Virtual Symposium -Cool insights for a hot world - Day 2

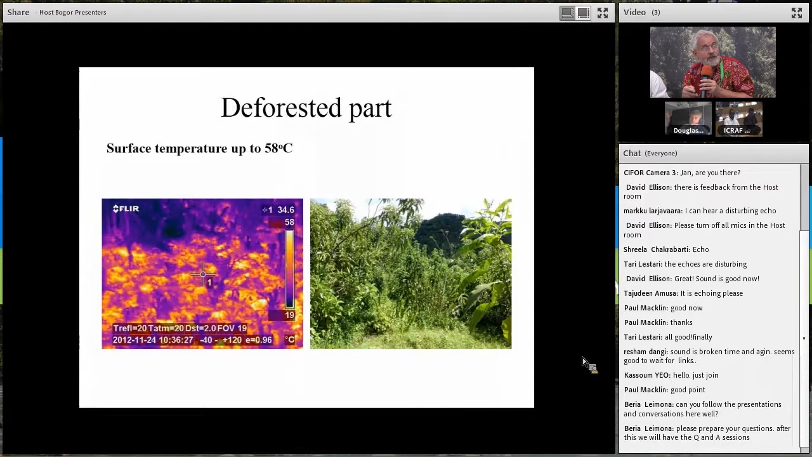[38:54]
On screen: scale top 58°C, scale bottom 19°C
And the darker colors here are the closed canopy forest, which still has intact evapotranspiration. If you compare that with an agriculture field,
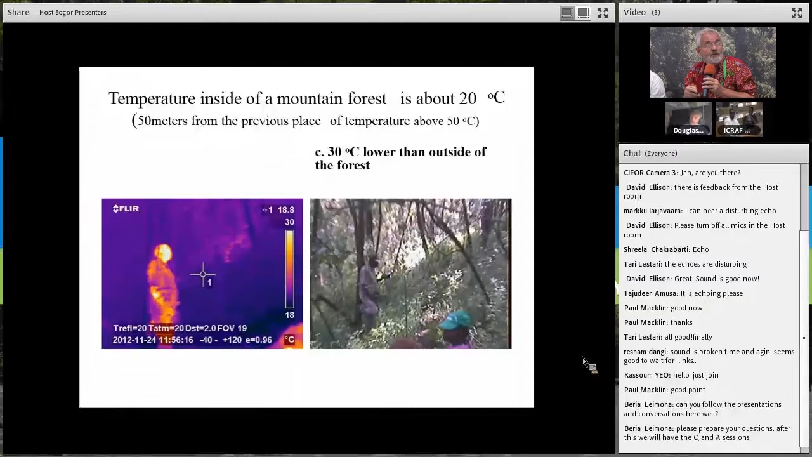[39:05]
you see, even within an agriculture field, there are hotter and even hotter places.
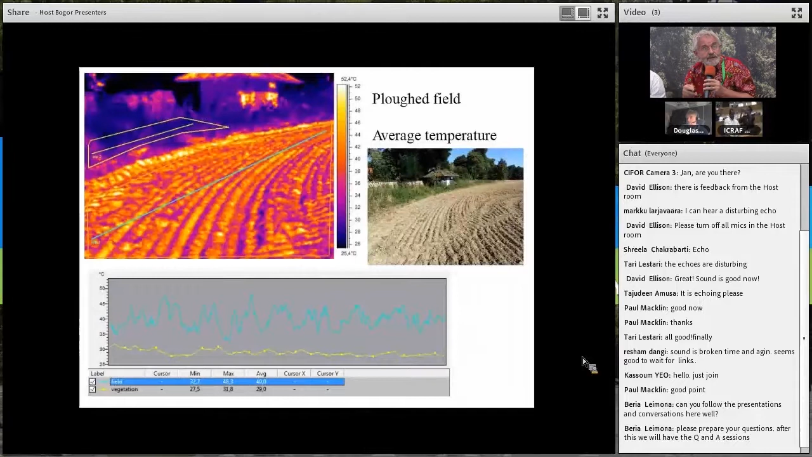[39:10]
There's variation on that front, but it is in a very different category from vegetation that has a high rate of evapotranspiration.
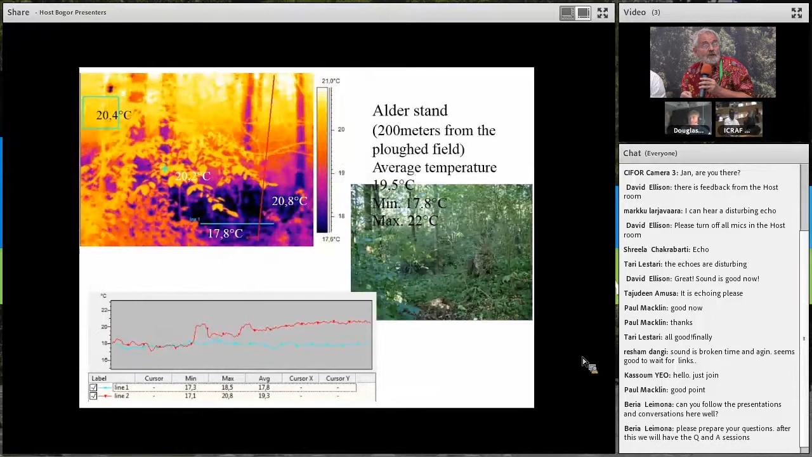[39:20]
So I think the main message coming out with that work is that it is possible to visualize the surface temperature,